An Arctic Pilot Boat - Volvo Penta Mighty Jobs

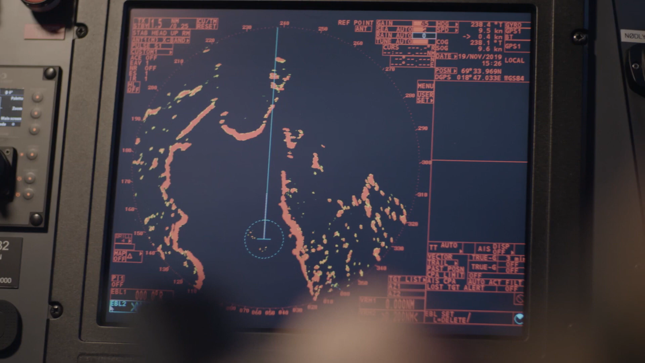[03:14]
There you have the map. And we are going straight ahead.